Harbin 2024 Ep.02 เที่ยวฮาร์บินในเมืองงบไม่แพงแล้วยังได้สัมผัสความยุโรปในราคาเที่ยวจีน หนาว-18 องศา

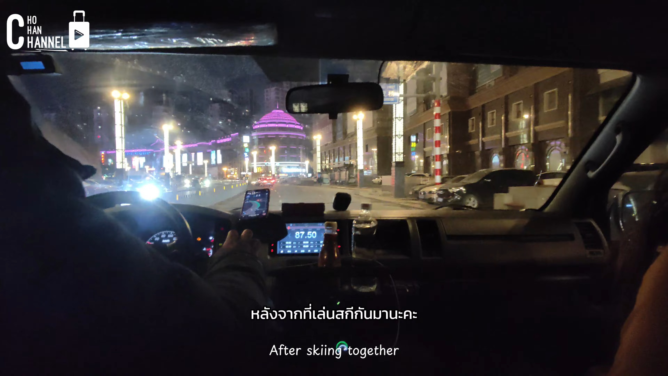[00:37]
ตอนนี้เรากำลังนั่งรถกลับเข้าในเมืองนะคะเพื่อไปที่โรงแรมหลัง